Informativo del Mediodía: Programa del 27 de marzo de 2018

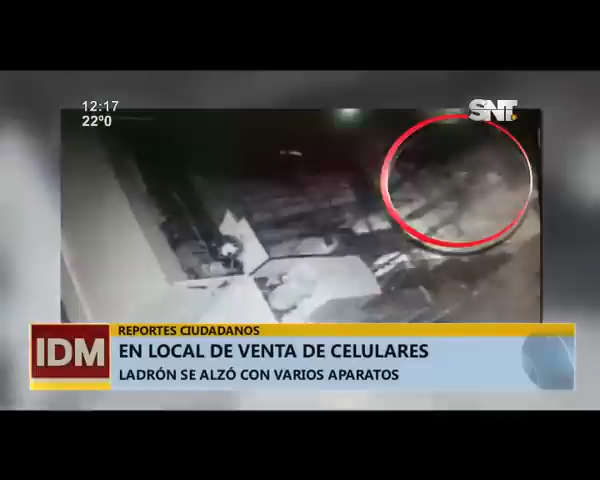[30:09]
Esto ocurrió tipo 2 de la madrugada, ruta 2, kilómetro 19, el local comercial de nombre Dancel recibió la visita de un delincuente solitario que ingresa para alzarse con varios teléfonos de alta gama,